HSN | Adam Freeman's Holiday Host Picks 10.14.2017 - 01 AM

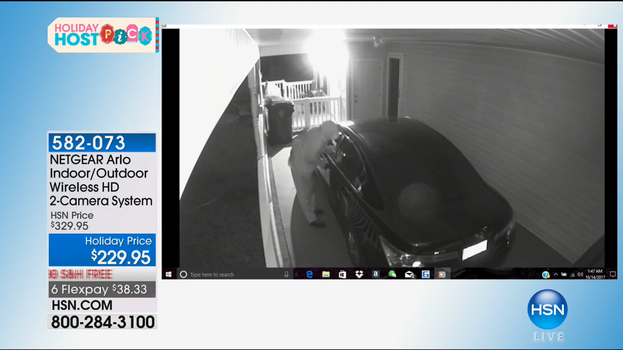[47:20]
and at no additional fees you get those recordings sent to your phone and it's stored up to seven days look at this guy
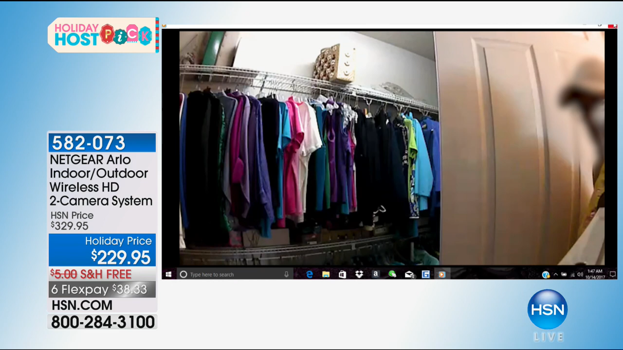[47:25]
this is a landlord inside a woman's closet he's got a glove on and he's peeking right into the
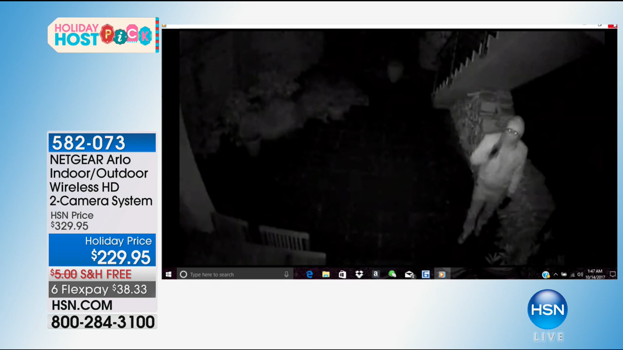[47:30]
camera naughty very naughty this the black and white is night vision so it has crystal clear night vision right there that guy just stole something every video that you're seeing here is real and they were all caught less than 700 now left we're saying 10 minutes is our last I it could be gone before the 10 minutes
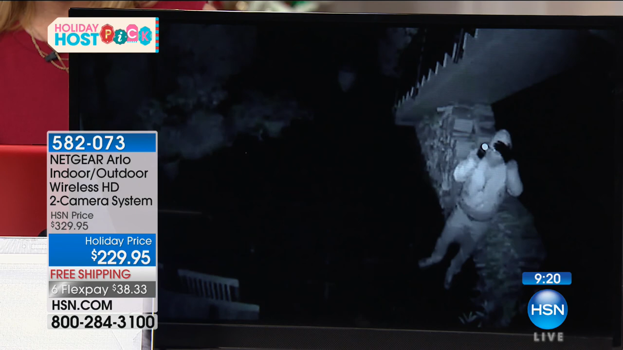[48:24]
with everybody on the phone these cameras are made for indoors or outdoors so if you
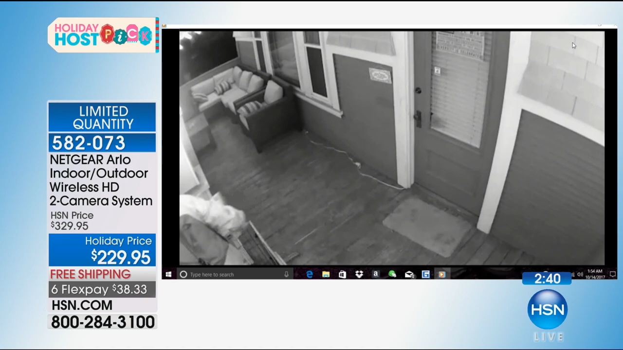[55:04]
to see these are real videos right now real people and you can see sometimes when they're delivered your delivery guy just throws it up there this guy's taking a package again they're real
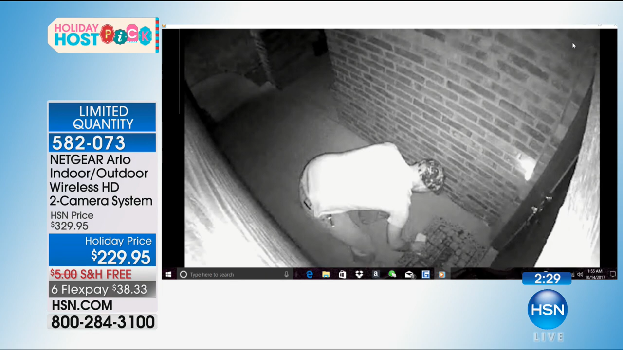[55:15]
people they were caught on Arlo that's the night vision right there it's a big deal and you know what the holidays
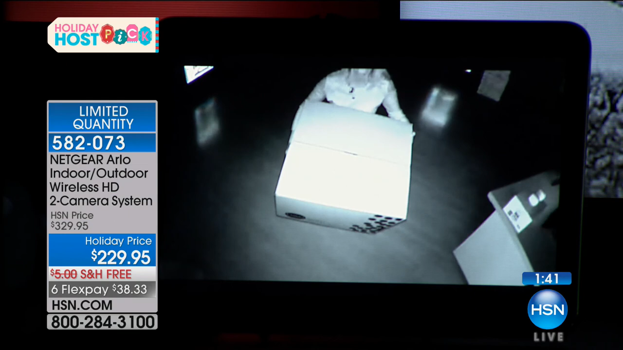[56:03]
okay look at this it almost this is the infrared technology this is the one that they designed and made for the United States military it almost illuminates it in fact I have a box here with some writing on it it's pitch black in our studio here how what does it say this package is happy to see you too okay
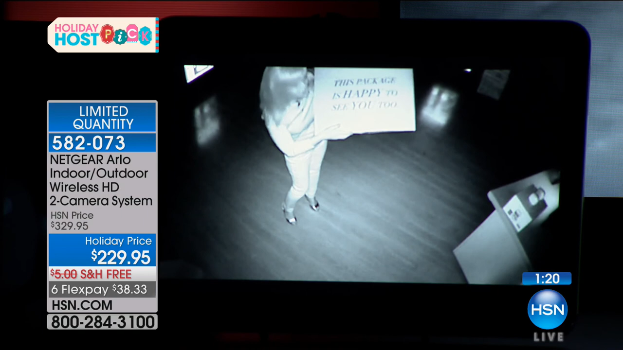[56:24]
so this is the night vision that you'll see it has 110 degree viewing angle crystal clear to where if somebody has a tattoo you're able to see tattoos you can recognize their face you can see right here this is the night vision and then let's turn the lights up again because I want you to see how quickly it switches it's a small camera instantly and you don't